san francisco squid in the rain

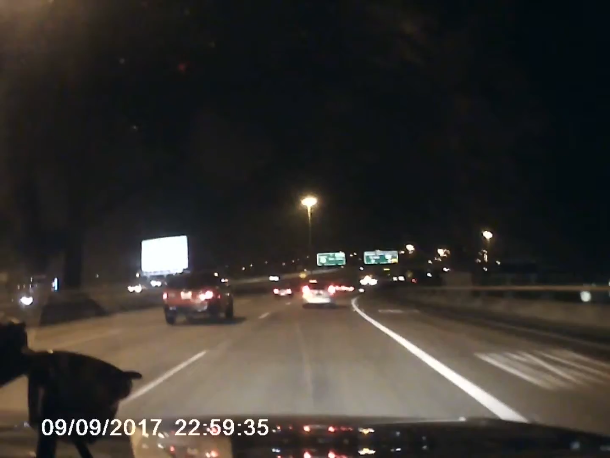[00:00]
Oh my god. What the fuck, dude? Oh my god, I almost hit him. I seriously hope that.